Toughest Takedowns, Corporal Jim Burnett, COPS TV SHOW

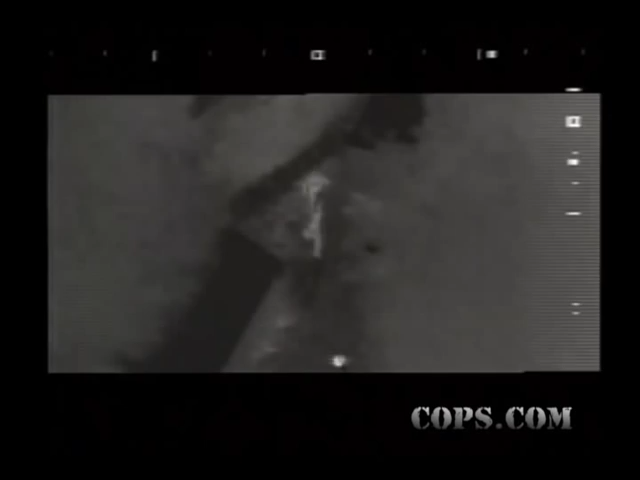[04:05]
Officer's getting right up on him now. They're taking him down.